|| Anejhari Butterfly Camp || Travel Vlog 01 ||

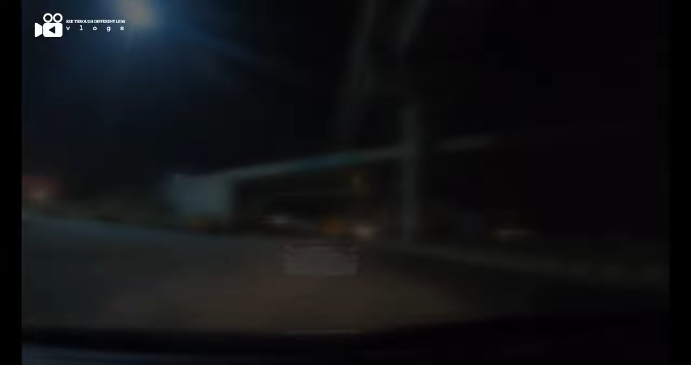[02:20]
ಸೊ ಇದು ಮೈಸೂರು ರೋಡಲ್ಲಿರೋ ನೈಸ್ ರೋಡಿಗೆ ಎಂಟರ್ ಆಗ್ತಾ ಇದೀವಿ.
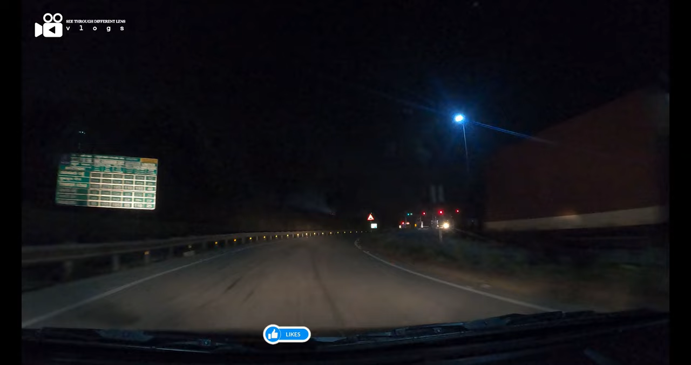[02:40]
ಇಲ್ಲಿಂದ ಡೈರೆಕ್ಟ್ ತುಮಕೂರು ರೋಡ್ ಜಾಯ್ನ್ ಆಗ್ತದೆ ಇದು.
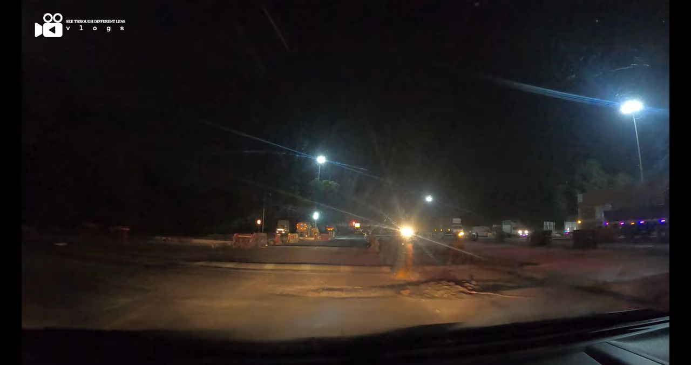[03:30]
ತುಮಕೂರು ರೋಡ್ ನೈಸ್ ರೋಡ್ ಟೋಲ್ ಎಕ್ಸಿಟ್ ಆಗಿದ್ವಿ. ಸೊ ಹೀಗೆ ಸ್ವಲ್ಪ ಮುಂದೆ ಹೋಗಿ ಲೆಫ್ಟ್ ಡಿವಿಷನ್ ತಗೊಂಡ್ರೆ ತುಮಕೂರು ರೋಡ್ ಜಾಯ್ನ್ ಆಗ್ತಿದ್ದೀವಿ.
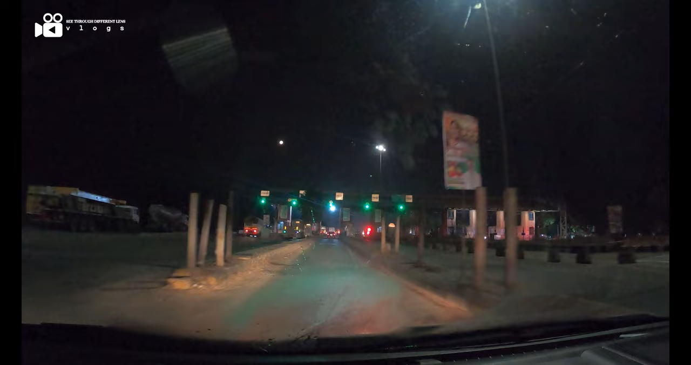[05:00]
ಇವಾಗ ನಾವು ತುಮಕೂರು ಟೋಲ್ ದಾಟ್ತಾ ಇದ್ದೀವಿ.